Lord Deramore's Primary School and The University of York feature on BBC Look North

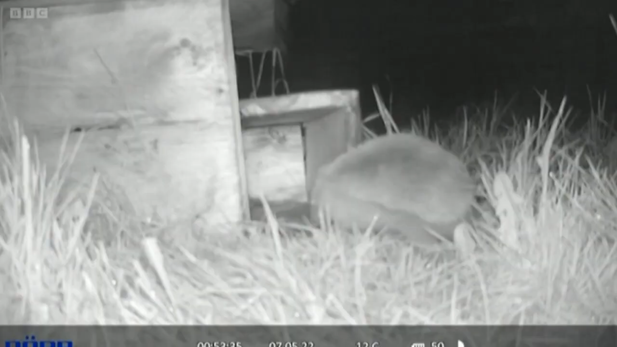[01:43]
Hedgehogs are nocturnal. Here's some footage from our secret cameras.